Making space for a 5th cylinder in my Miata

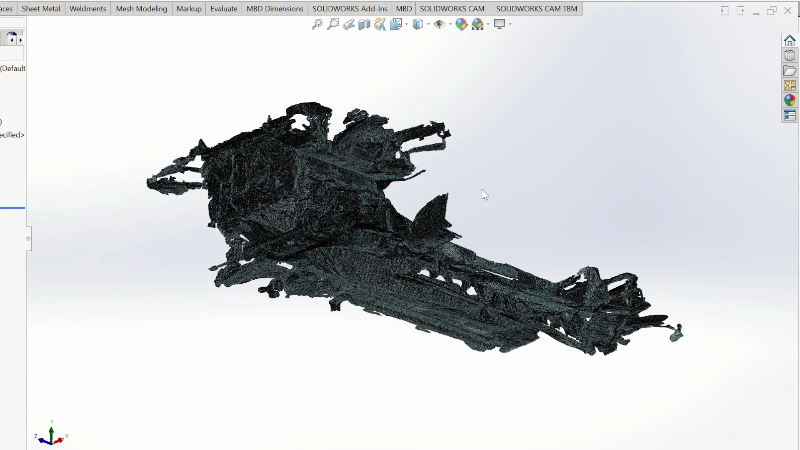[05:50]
files Which this one is And if you open it in SolidWorks,
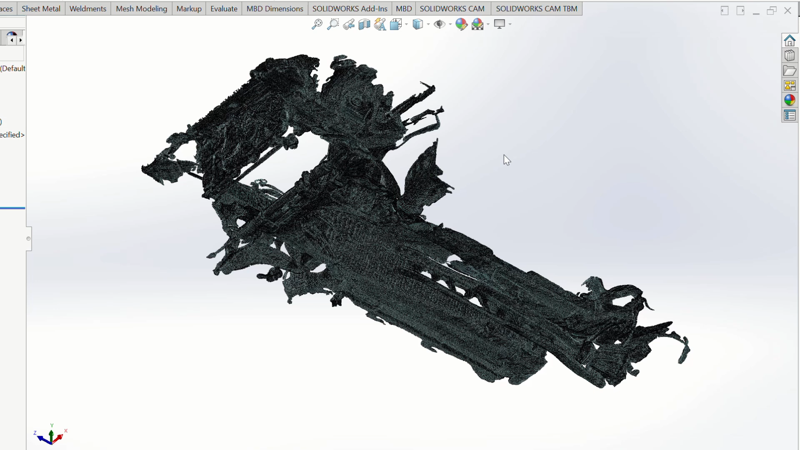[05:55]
it looks like this Every time you open a scan like this in SolidWorks, it's quite a large file If you turn it around,
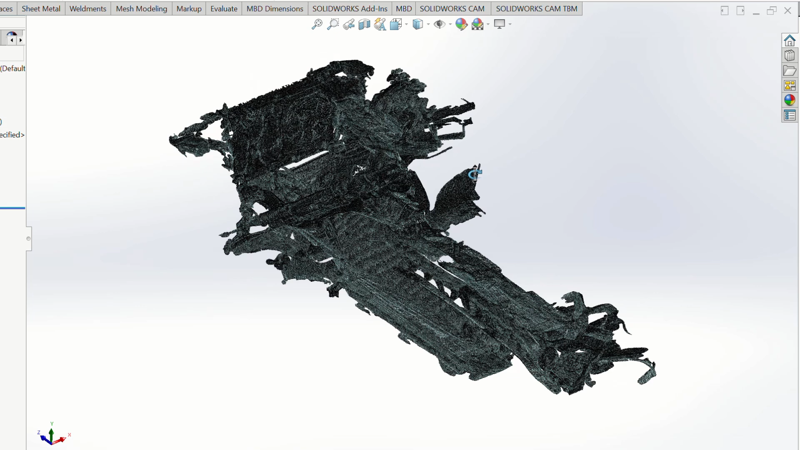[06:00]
you can see my computer is slightly struggling with it To make that easier,
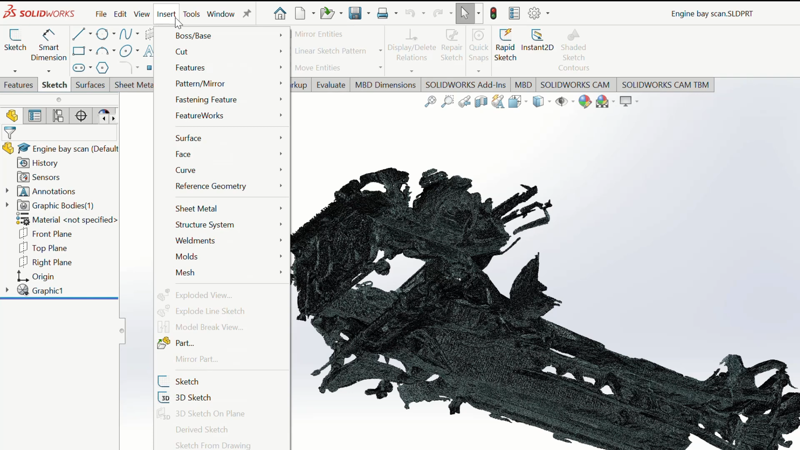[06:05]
I always go to Display settings and make it shaded without lines
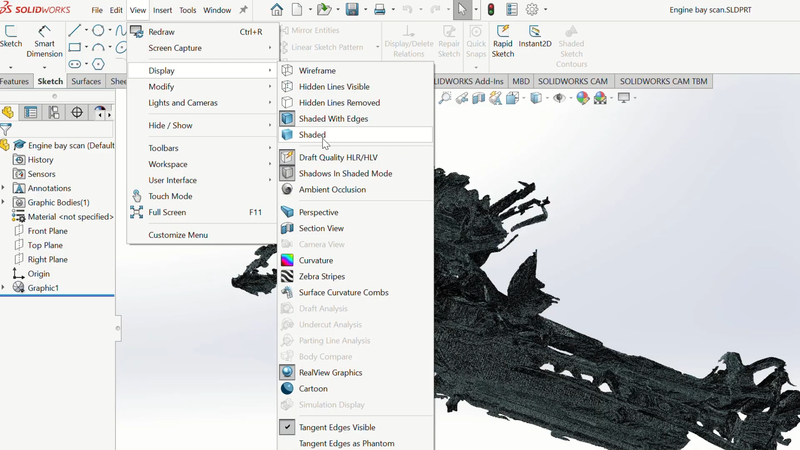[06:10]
This way you can see it's way smoother And it's also easier to see because you
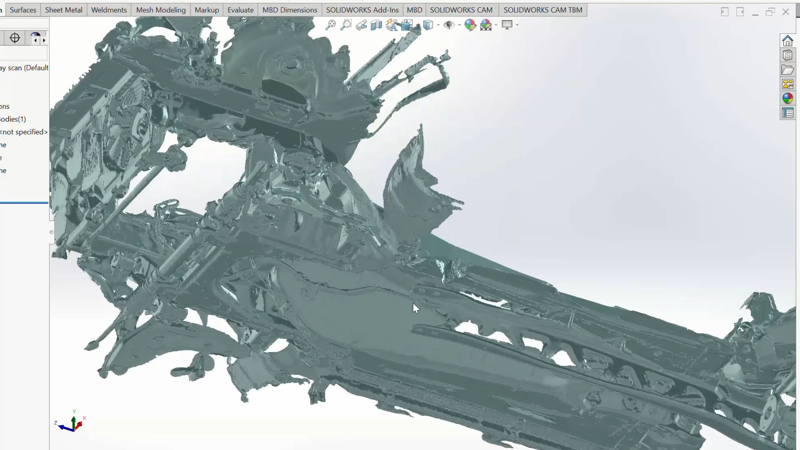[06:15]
don't have all of the vertices and lines showing up There's way more color Now
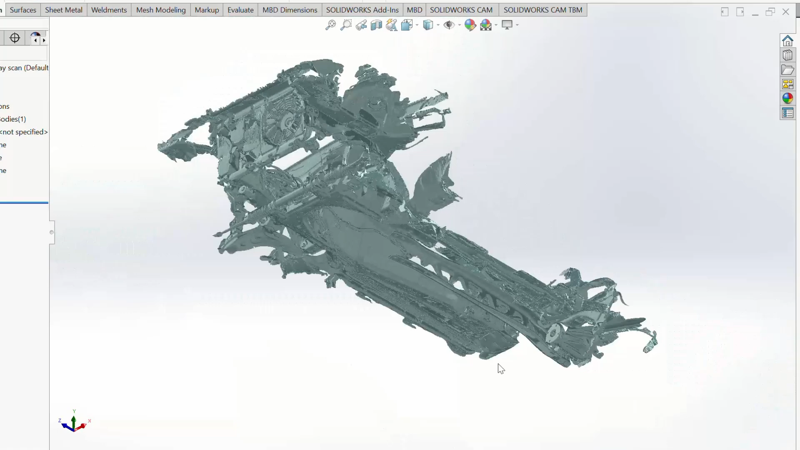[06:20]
you can easily differentiate You can see the PPF in here And you can see the beginnings of the differential
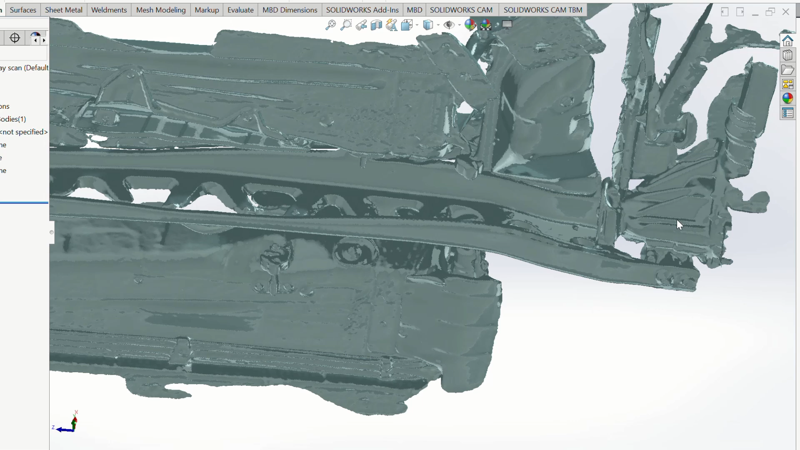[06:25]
So all of this is just one scan
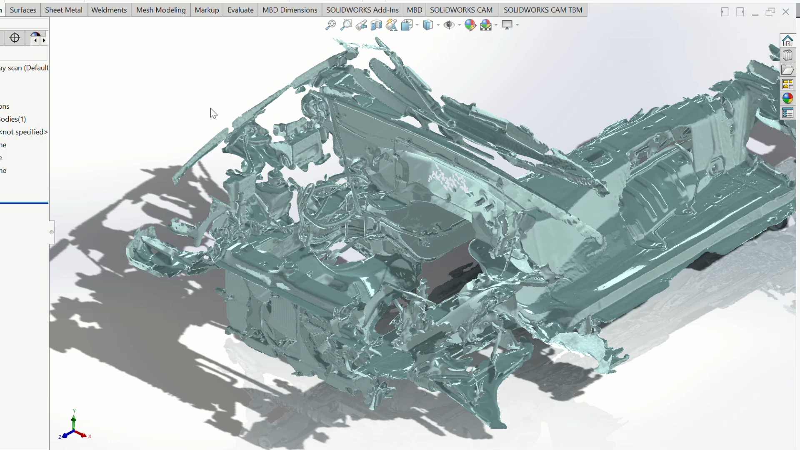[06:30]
And I've taken a second scan and overlaid
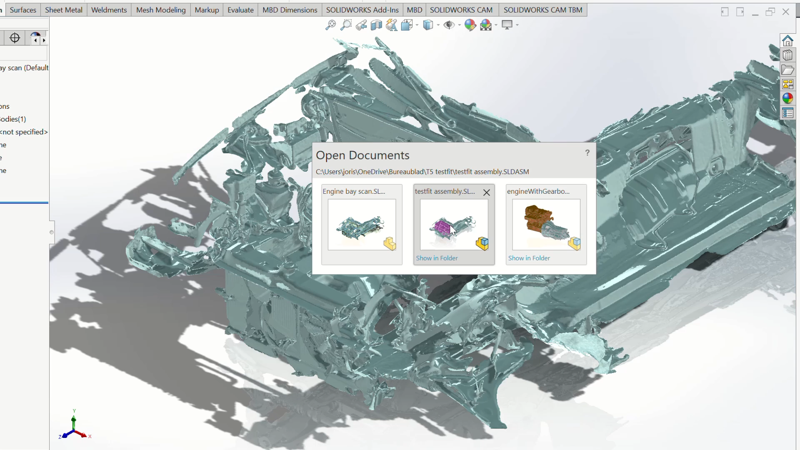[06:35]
those in this file This is an assembly
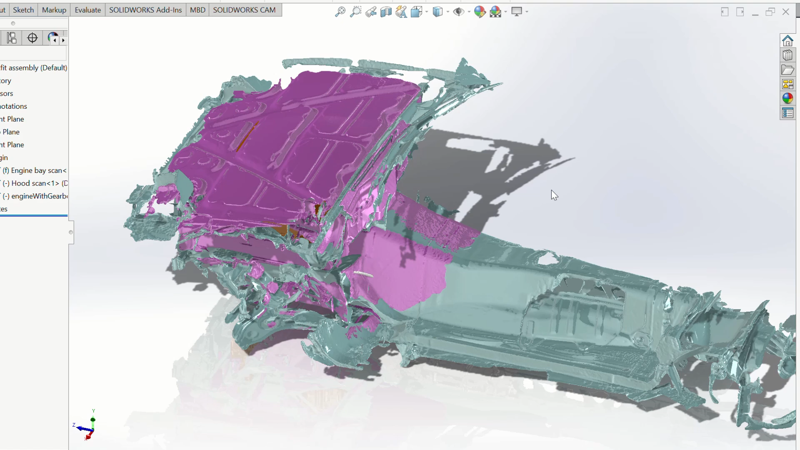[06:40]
There is some overlap between the two scans One with the hood closed from the inside And one of the entire engine bay I align those using the tunnel right here As you can see it almost perfectly aligns
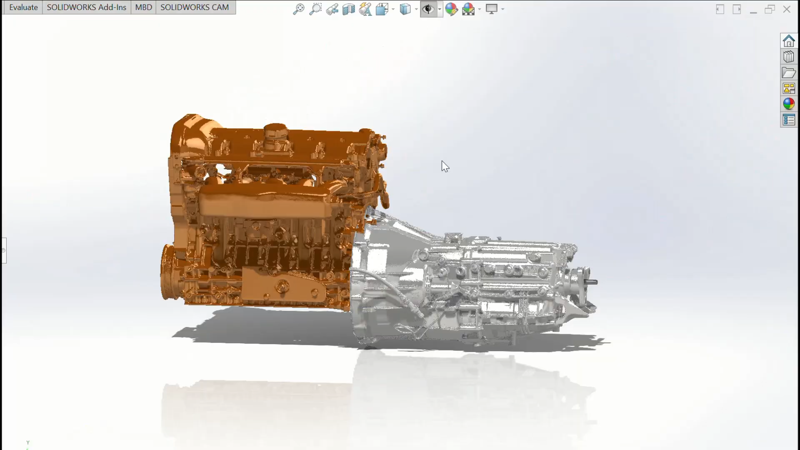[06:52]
So these two models are the Volvo engine and the ZF 6-speed
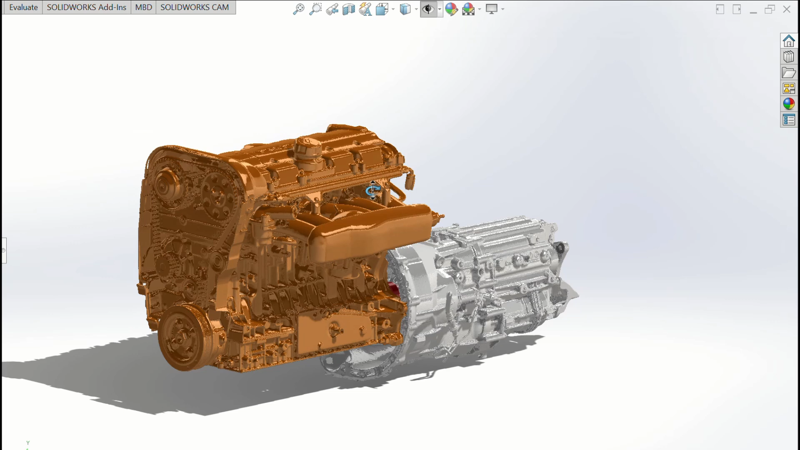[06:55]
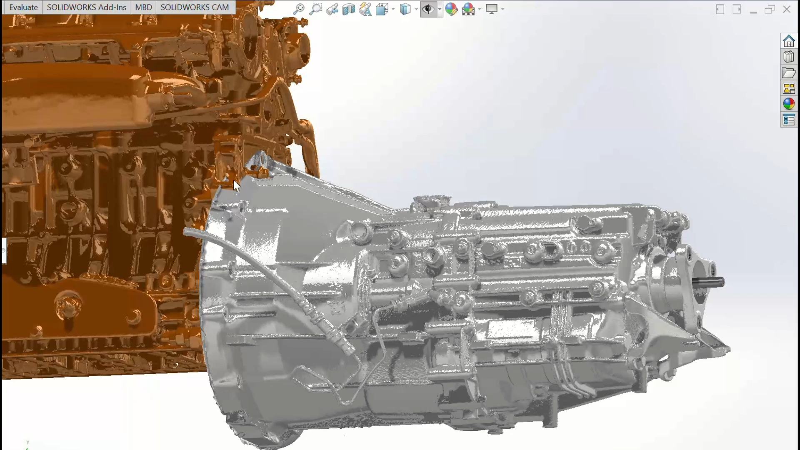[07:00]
The 6-speed is actually the original 6-speed It hasn't been cut and welded when it was scanned So I've just aligned those like it is right now in the car With these two scans,
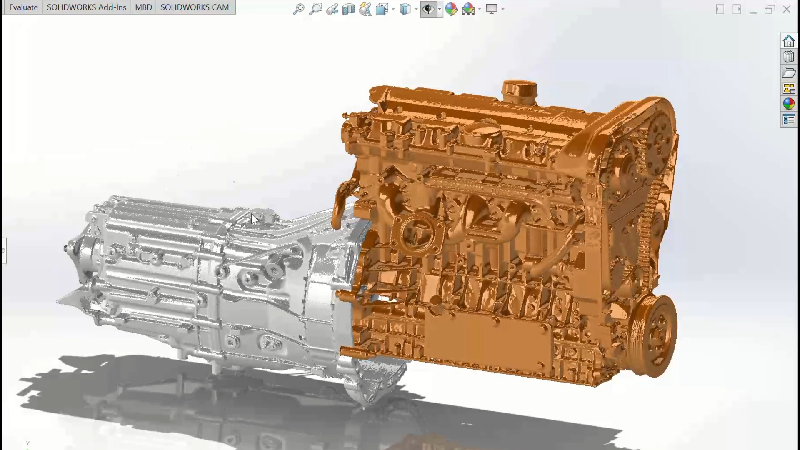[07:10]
I can do several things But the main thing for now is overlaying them in the engine bay And see how the fitment is everywhere
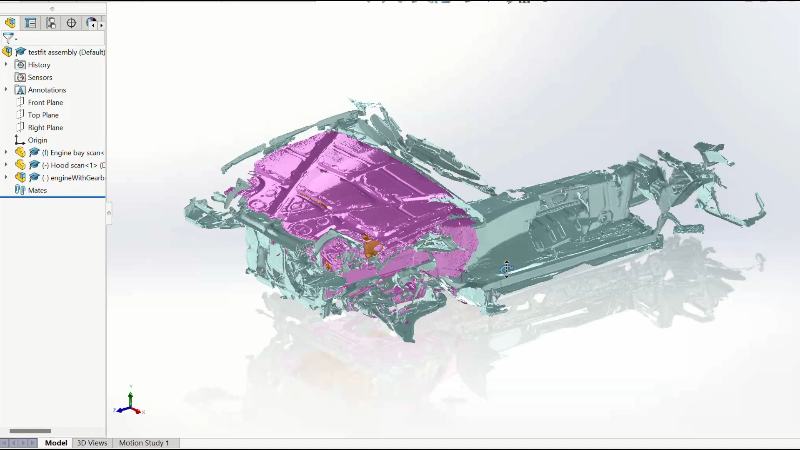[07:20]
So here you can see all of the scans together It's in total four scans For a second I'll remove the inside of the hood so you can see better
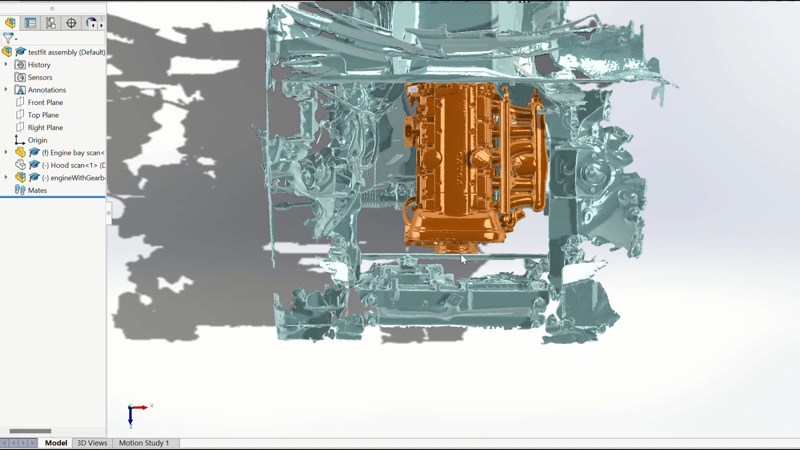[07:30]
Clearance wise it's pretty tight Especially at the front We have to move the sway bar
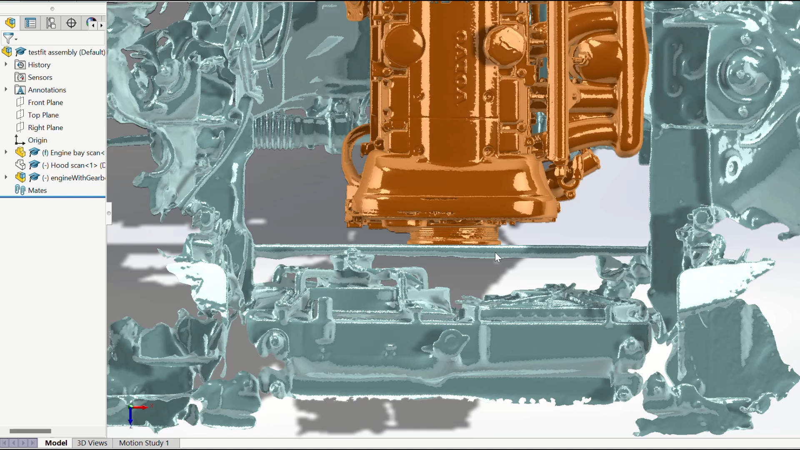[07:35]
Because it's currently hitting the front main crank pulley
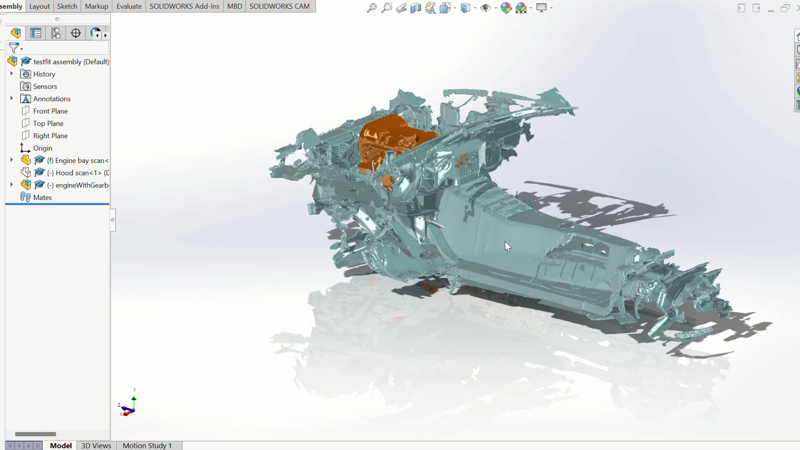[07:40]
Something cool you can do in this software Is actually get a section view of your model It doesn't actually affect
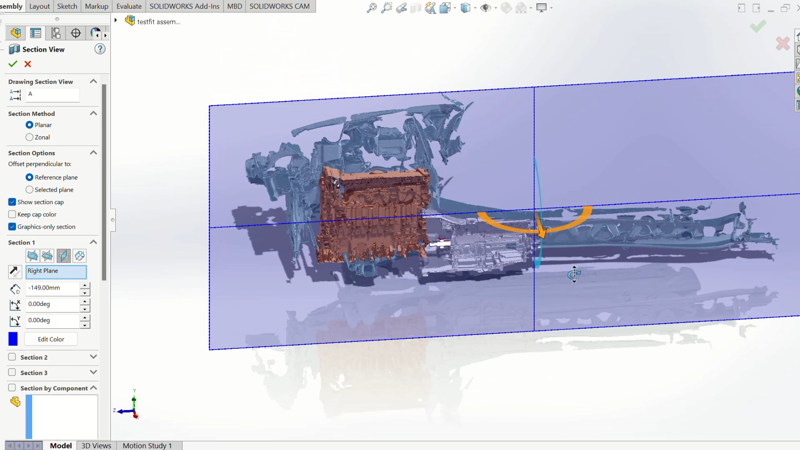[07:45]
the model itself But it's just so you can see what's inside
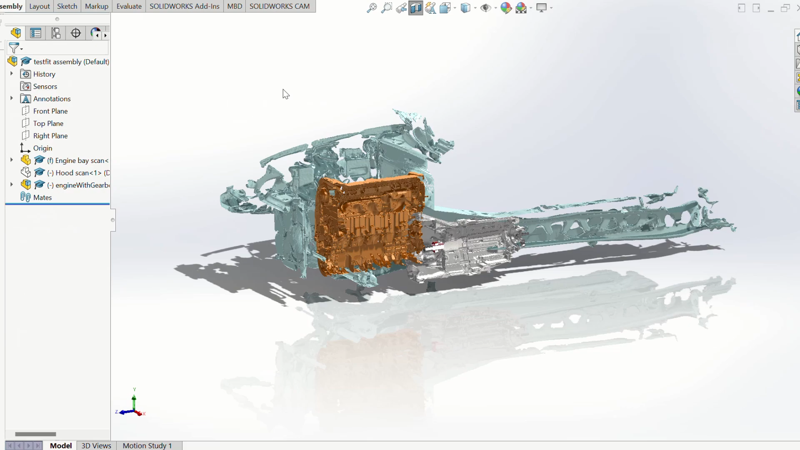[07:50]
Here you can easily see the clearance we've got in the trans tunnel
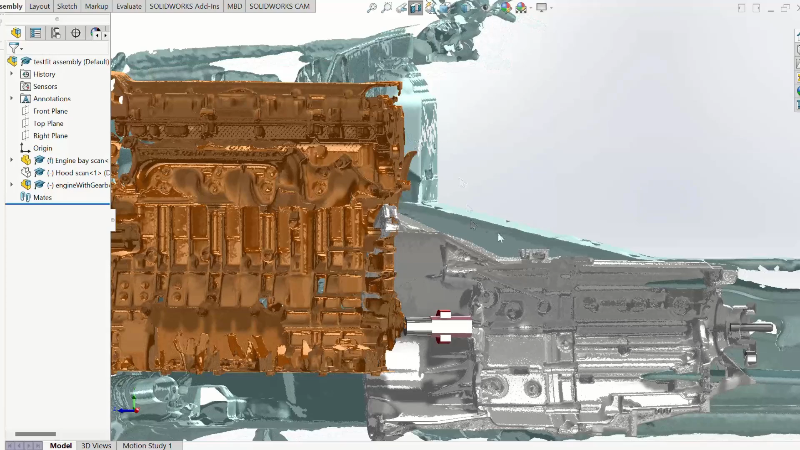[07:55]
And the back of the bulkhead With the engine and the gearbox At the back of the engine I'm pretty pleased with the fitment we have There's quite a bit of room left to get my fingers behind And actually tighten these fittings
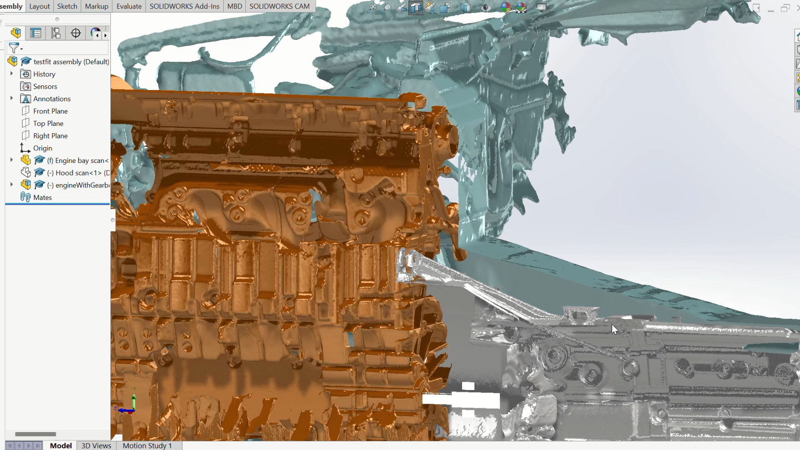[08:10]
Same with the top of the gearbox It's actually pretty good Except at the back it's quite narrow here We have to maintain a gap to prevent the gearbox hitting the chassis When it's vibrating
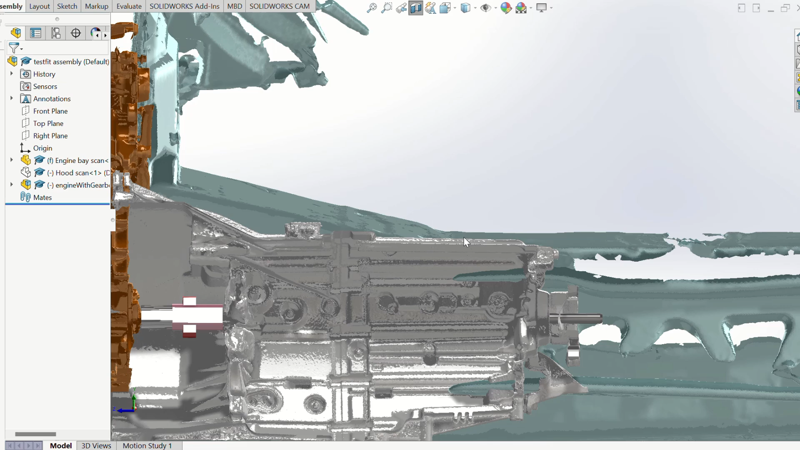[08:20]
So as you can see in the front it's pretty tight Not only the sway bar but also the steering rack and the subframe The engine currently doesn't have an oil pan That's because no factory one will fit without having to modify the position of the
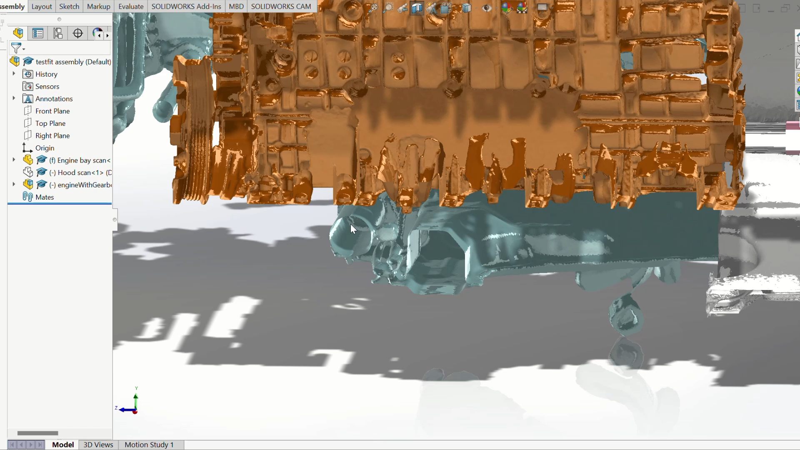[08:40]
steering rack I'll be fabricating a custom oil pan with an externally mounted oil filter housing To get the fitment right So finally for the
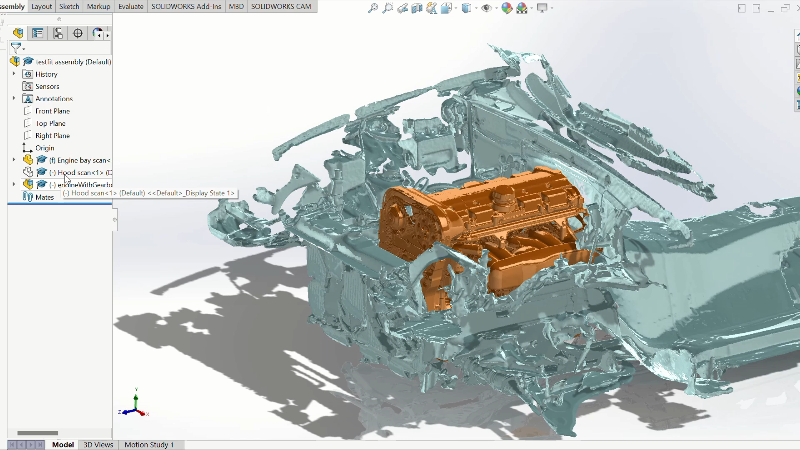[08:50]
hood or bonnet clearance I've got the second scan which can be overlaid And you can see that the front timing cover of the engine just slightly pokes into it This scan is of course the inside of the hood which has these reinforcement ribs as you can see And we'll be clearancing that by
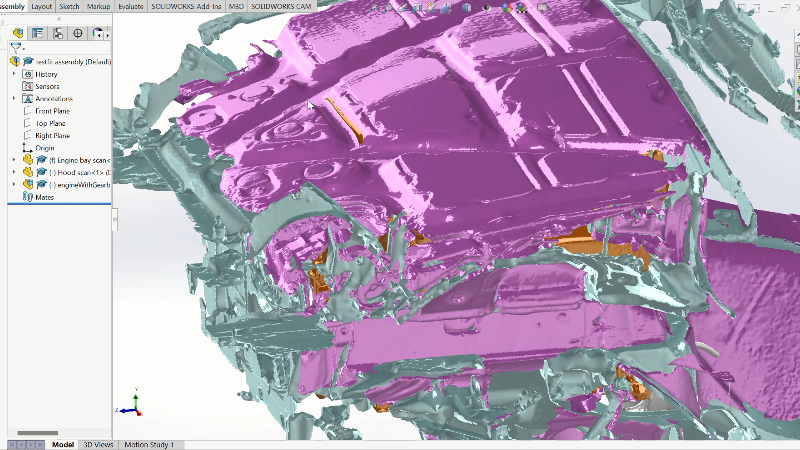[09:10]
cutting out this section of the rib Which won't have a big effect on the rigidity of the actual hood itself As we've done with several swaps in the past